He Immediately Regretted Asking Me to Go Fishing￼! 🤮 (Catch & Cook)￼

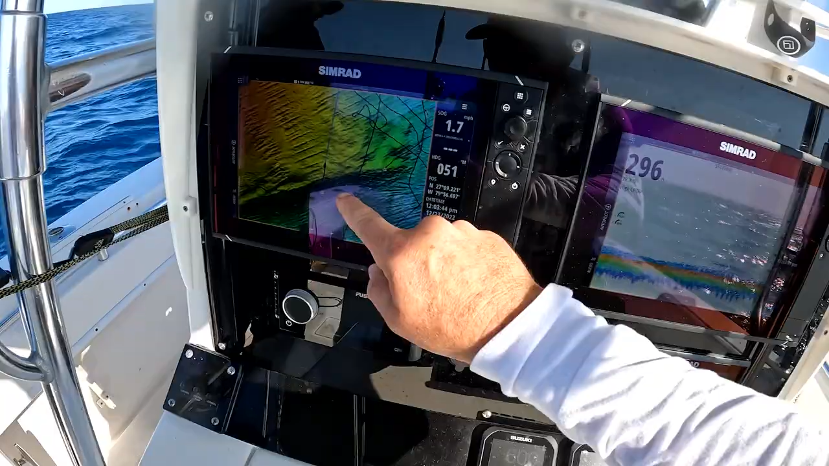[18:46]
Right here is the big ledge. We just come up on top of it so there's actually a lot of snapper down there.